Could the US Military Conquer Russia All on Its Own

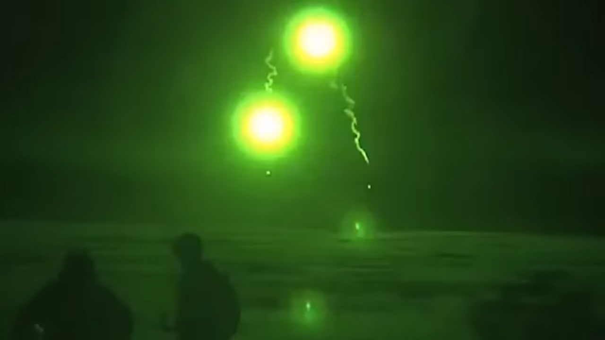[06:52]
3-gen FLIR, forward-looking infrared advanced optics that allow tank commanders
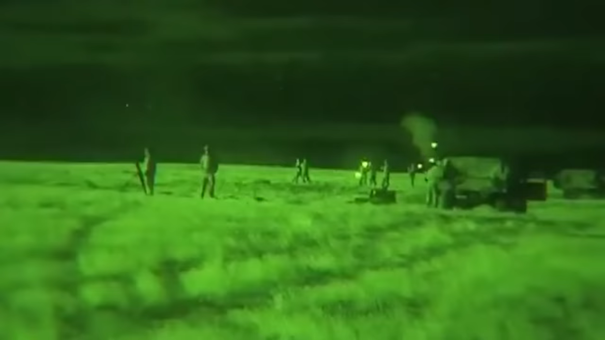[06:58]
to identify and attack targets farther away than ever before.